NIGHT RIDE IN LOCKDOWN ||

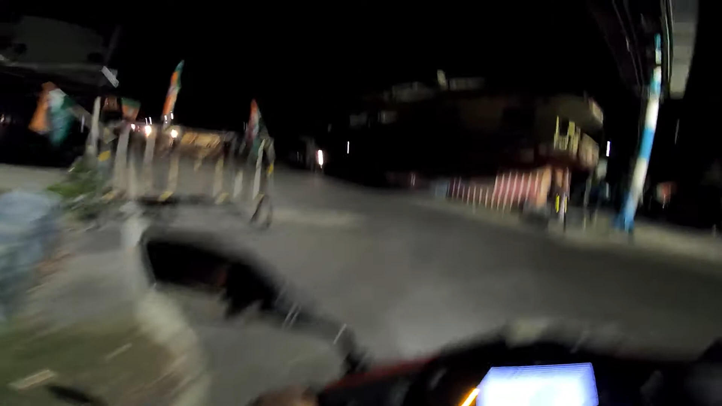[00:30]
तो बाहर निकलना था थोड़ा एक मेडिसिन लेना है तोजो के लिए मतलब मेरे डॉप के लिए इसलिए बाहर निकलना पड़ा रात के टाइम
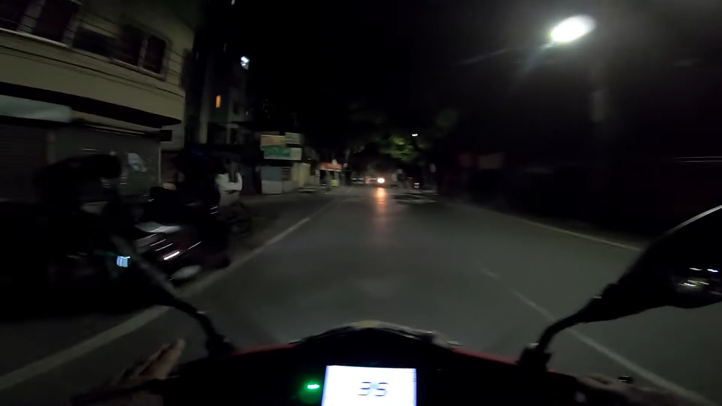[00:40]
दिखा देते हैं आप लोगों को रात के टाइम हो लोगों कि यहापर कैसा सिचुएशन है क्योंकि के आज चार दिन
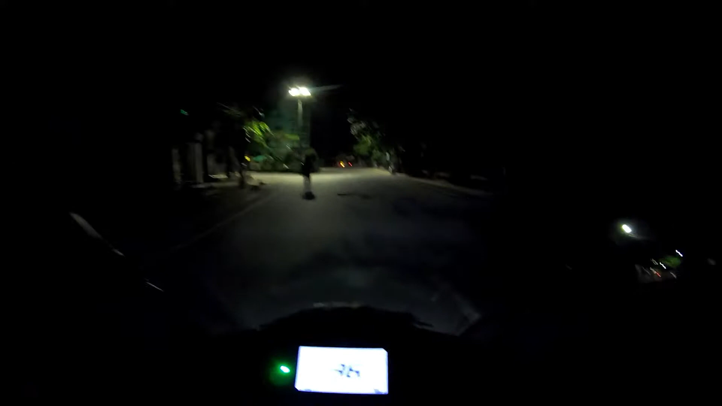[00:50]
फुल्ली ल� कंडिशन यहाँ पर टिक नहीं है ठीक है फुटना क्या ठीक नहीं है कंडिशन पूड़ा एकदम अंधेरा छाया हुआ है भाई क्या हो गया है मतलब बोलने का कुछ da चाहिए नहीं और मैं सफर कर रहा हूँ कुछ अलग रिजन के लिए वह है मेरा बाइक का डिलोडी अब यार यह लोगडाउन